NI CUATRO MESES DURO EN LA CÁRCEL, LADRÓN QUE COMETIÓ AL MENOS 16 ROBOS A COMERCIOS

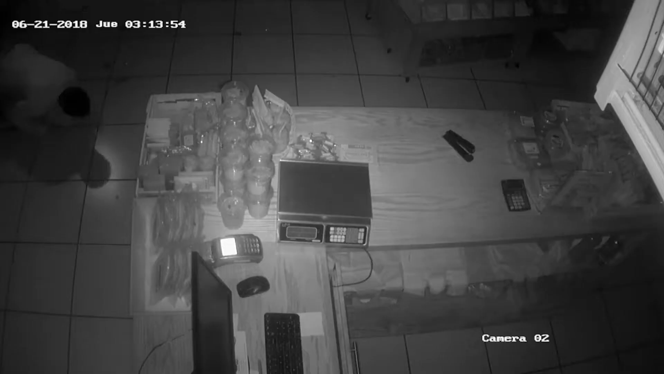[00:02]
Durante el año pasado, aquí en Tiempo y Espacio, leímos a conocer una serie de robos que fueron documentados a través de videos de cámaras de seguridad, en donde se advertía de una persona que, tras quebrar los cristales de las fachadas de algunos comercios, se introducía sigilosamente, logrando así su objetivo de sustraer dinero en efectivo o algunos bienes.
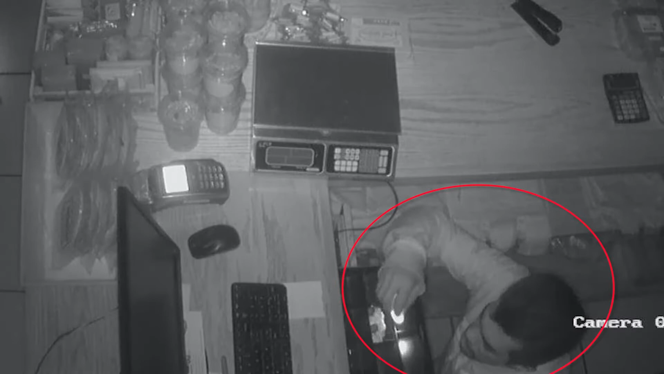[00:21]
En total se presentaron 16 denuncias, pero el problema es que hoy ese ladrón, que fue detenido, ya se encuentra otra vez en libertad.